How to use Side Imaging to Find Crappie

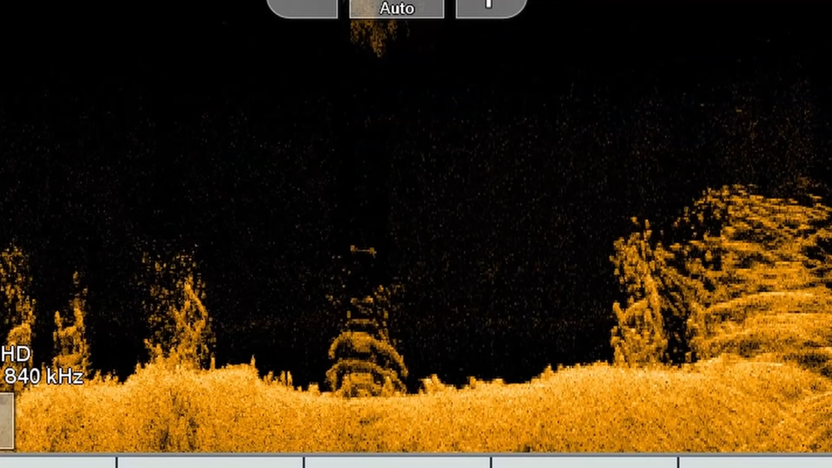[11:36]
There's like 2 or 3 brush piles here. I threw that buoy out,
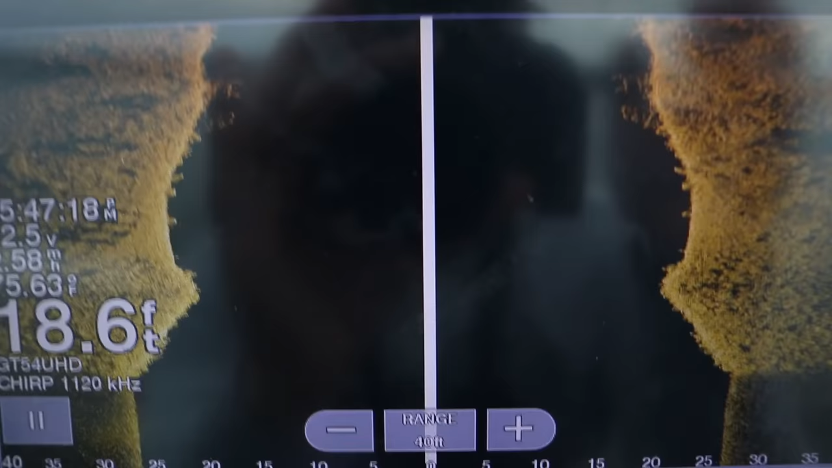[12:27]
On screen: depth 18.6 ft
fishing a lake that you know has deep weed edges or brush piles that hold fish consistently,
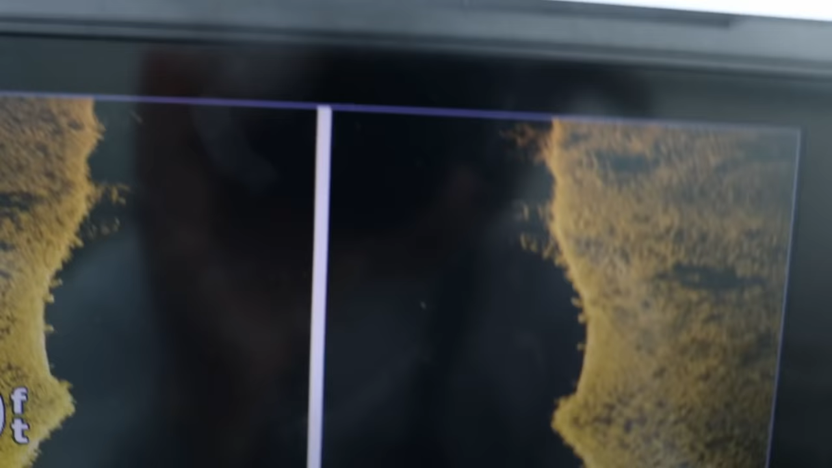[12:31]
being able to look left and right of the boat compared to your down imaging or your 2D sonar, to me it's invaluable.
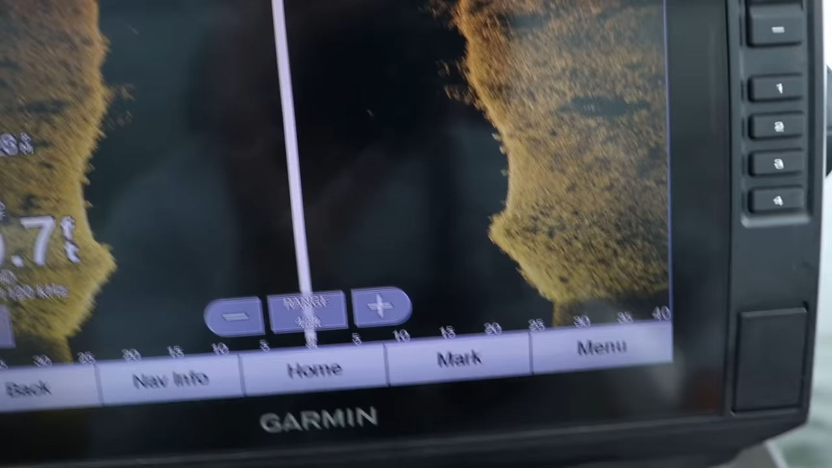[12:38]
So if you're gonna spend money,
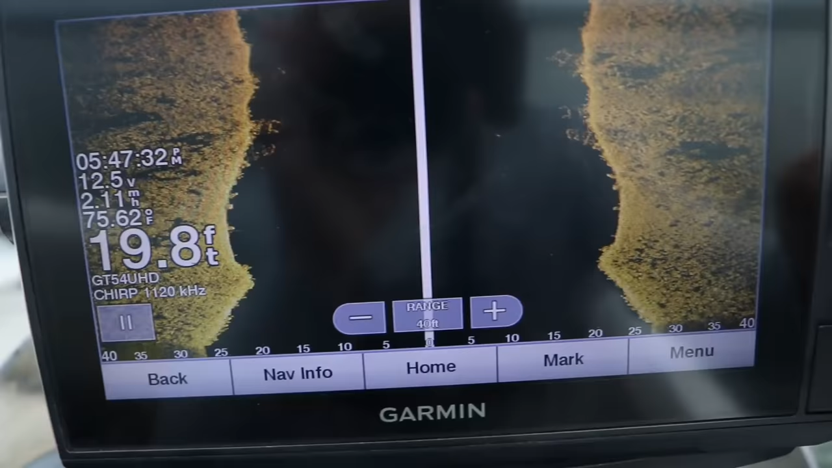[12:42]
On screen: depth 19.8 ft, water 75.62°F
spend it on a unit that has capabilities of side imaging. There's one.
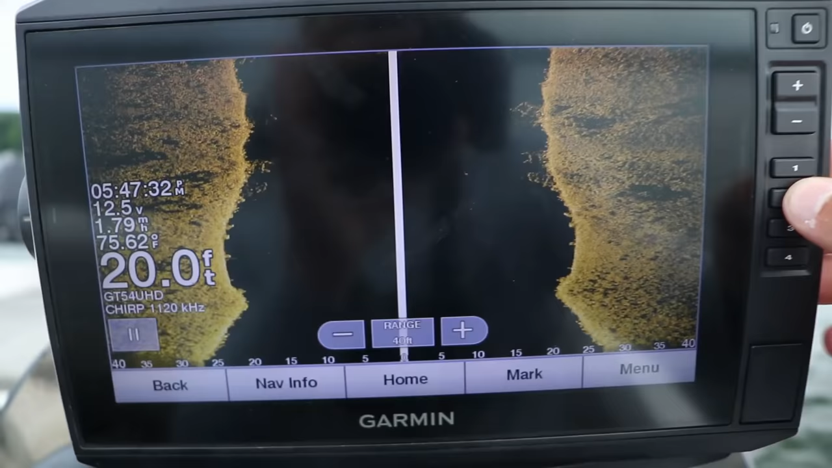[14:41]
On screen: depth 20.0 ft, water 75.62°F
get comfortable with a palette that you like.
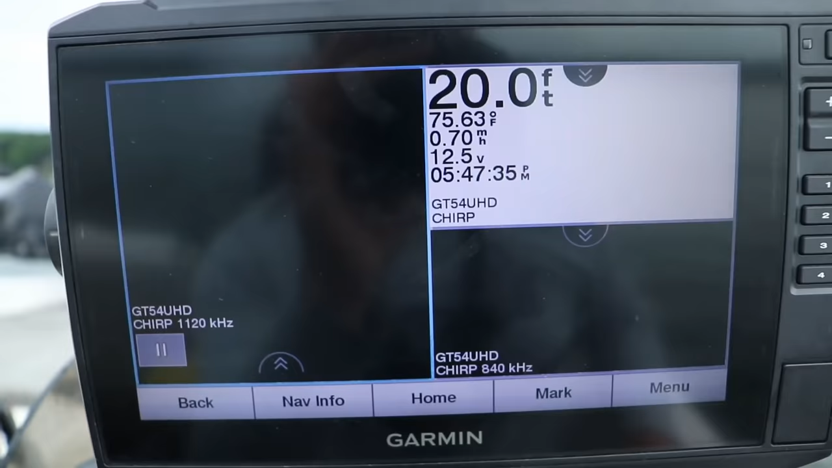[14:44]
On screen: depth 20.0 ft, water 75.63°F, speed 0.70 mph
I like this orange crawfish pattern. It's very similar to what a hummingbird uses. And shrink that screen. I know I talk about shrinking that screen with 2D sonar and down imaging to make sure you're only viewing about 30 feet down.
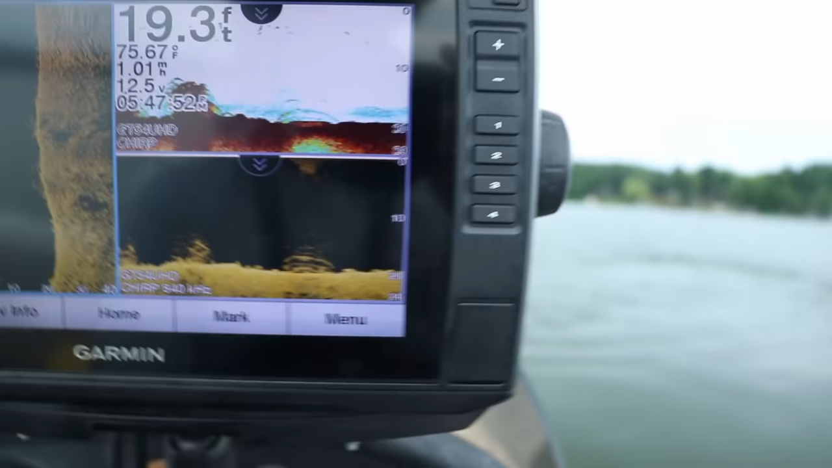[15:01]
On screen: depth 19.3 ft, water 75.67°F
We'll shrink that screen. I got this, this one's at 50 feet left and right, but normally I run 40 to 50 feet left and right if I'm looking for fish.
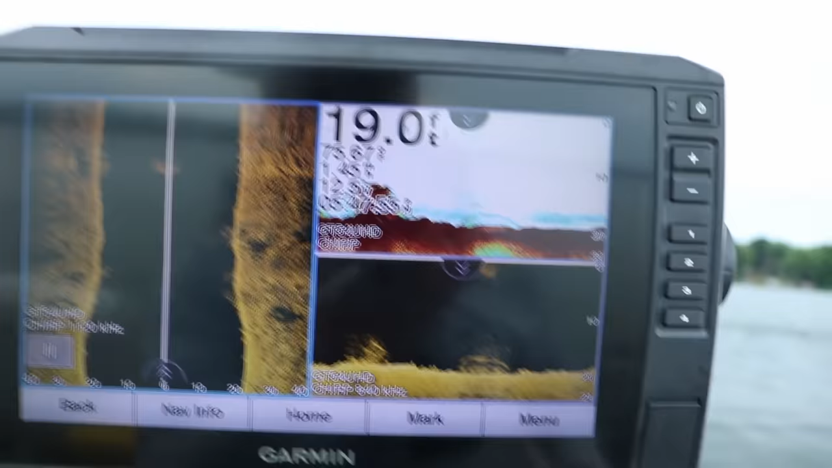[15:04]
On screen: depth 19.0 ft
If you're looking for brush piles, go ahead, expand it out to 70, 80 feet, because you're not really looking for fish.
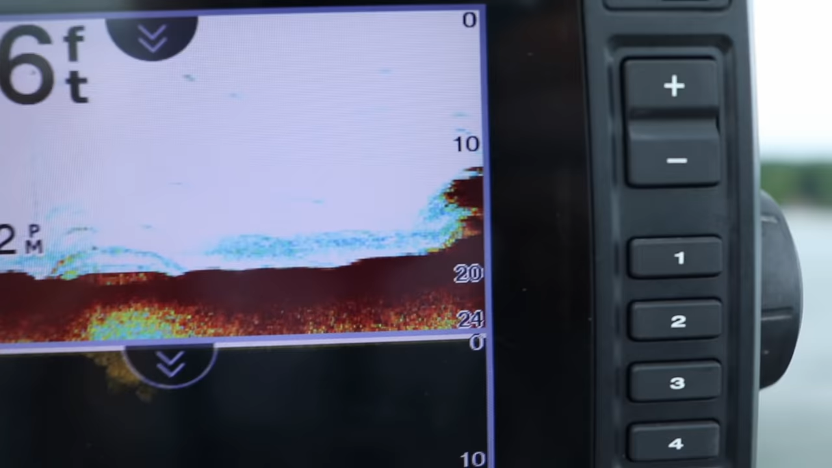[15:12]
You're just looking for something that you can maybe scan over in a much closer window, or maybe with down imaging or something. There he is.